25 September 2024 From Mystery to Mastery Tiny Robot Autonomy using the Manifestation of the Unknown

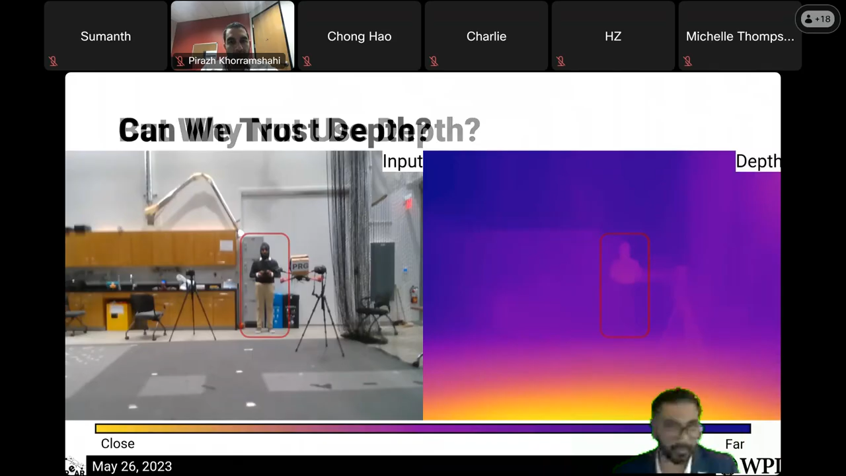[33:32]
If you zoom in on Chahat here, you will see that half of Chahat does not exist for this depth network, right?
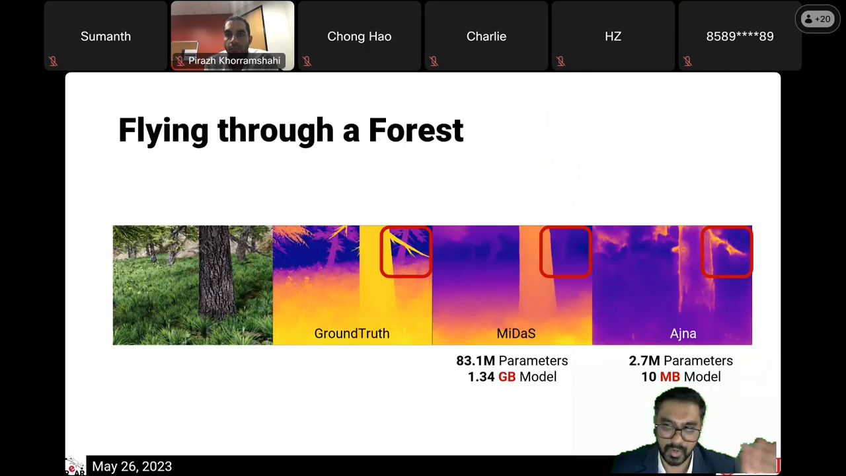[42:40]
the Intel Midas here is 83.1 million parameters. It's about 1.34 gigabytes of a model size. Our paper is 2.7 million parameters and it's just 10 megabytes, right? And again, like, flying through unknown-shaped caps, the same thing works well.
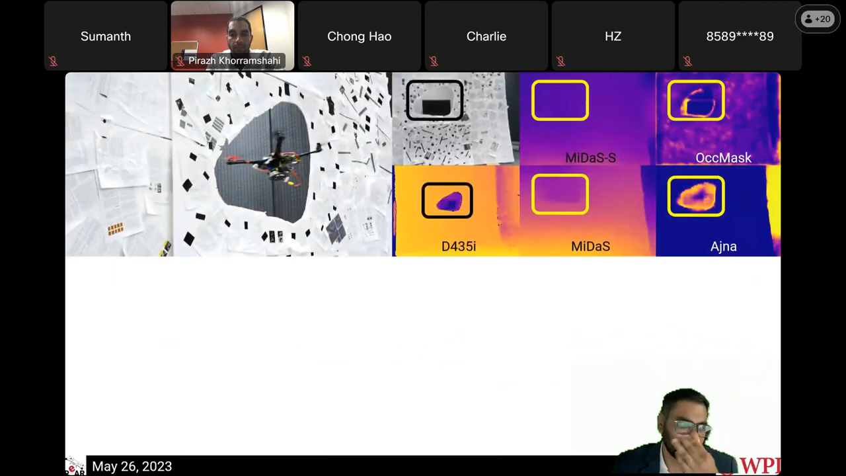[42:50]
And you'll see that, like, compared to, like, depth-based methods which are fairly biased, so they cannot detect these weird-looking object shapes. Our method actually works very, very well, right?
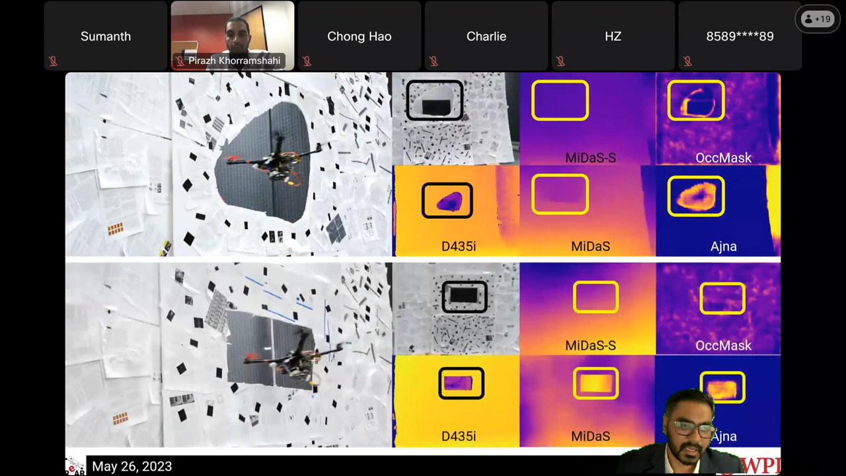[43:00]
As you get, like, rectangular structures, the bigger model Midas on the bottom here works fairly well, but the other things don't work, right? Okay. So this is all great.